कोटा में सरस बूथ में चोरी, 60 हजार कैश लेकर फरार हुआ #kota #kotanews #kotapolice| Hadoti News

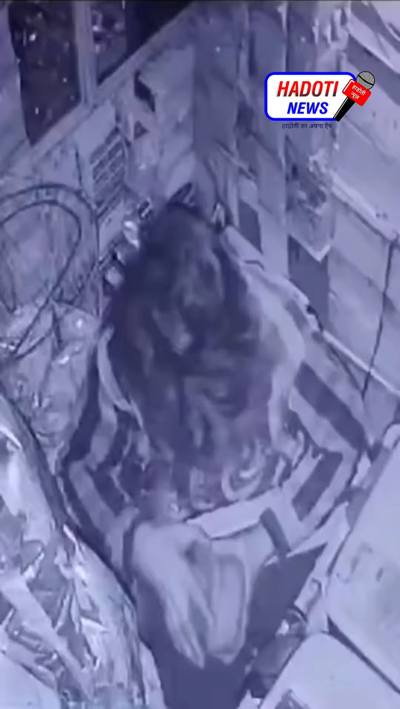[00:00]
कोटा के नयापुरा इलाके में एक चोर ने सरस भूत को शनिवार देर रात को निशाना बनाया। बदमाश भूत का ताला तोड़कर अंदर घुसा और भूत से करीब 60,000 रुपए चोरी कर लिए, साथ ही कुछ सामान भी ले गया।